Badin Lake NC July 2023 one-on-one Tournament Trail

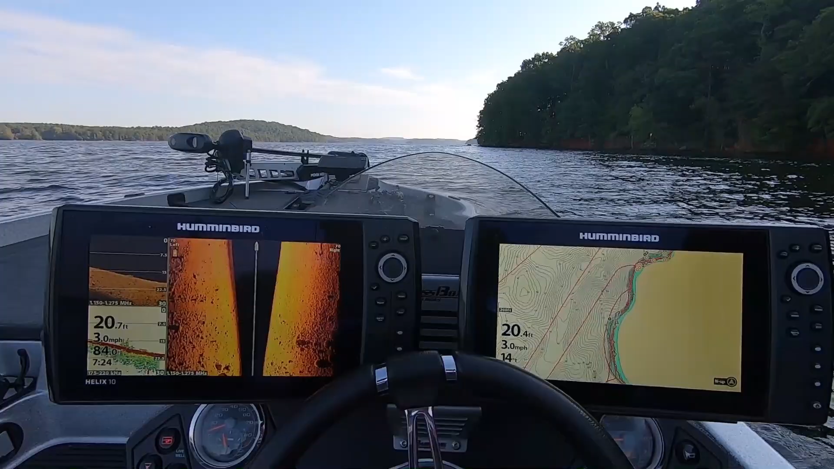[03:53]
On screen: speed 3.0 mph
What I'm doing now is I'm looking for balls of bait.